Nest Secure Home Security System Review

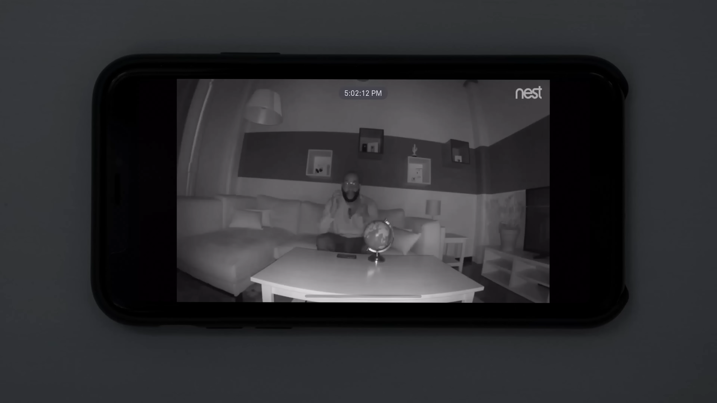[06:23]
It'll pick up that video quite well with this eight infrared LED sensors.
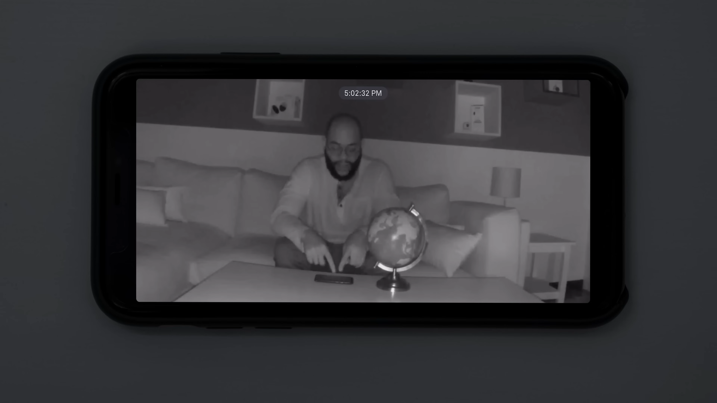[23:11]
If we go in and zoom, it does get better. That's something that is good to know. You can really make me out here.
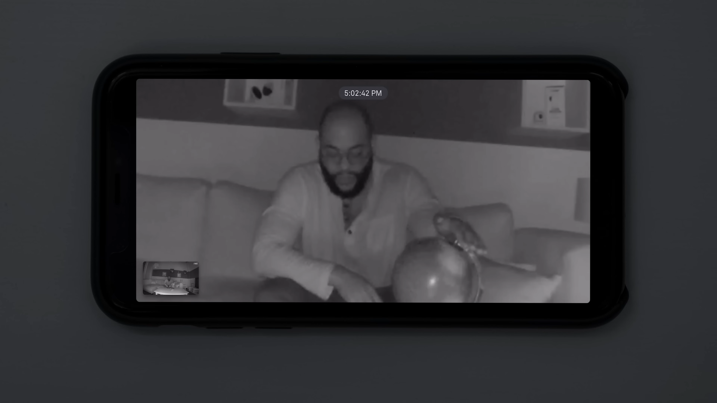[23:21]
If we do a little globe test, you can see what's happening on this globe,
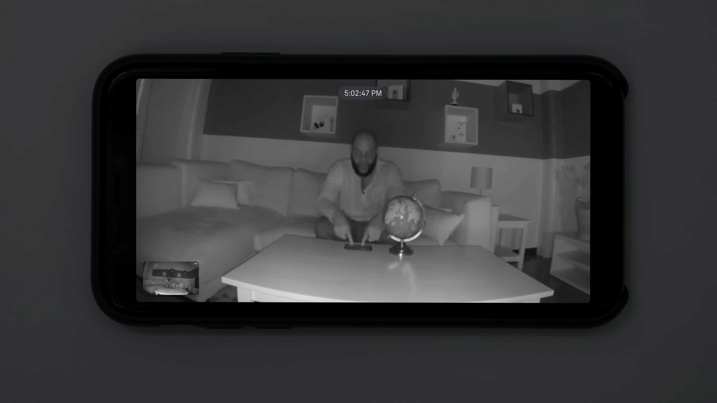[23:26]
but that's something to keep in mind when thinking about the night vision of your Nest Cam Indoor as it pertains to your Nest Secure Home Security System. We would, for example, point out that the Nest Cam IQ Indoor Camera has twice as many infrared LEDs and therefore an improved night vision. For the more affordable option on the Nest Cam Indoor, this is about the level of video quality that you'll get on night vision.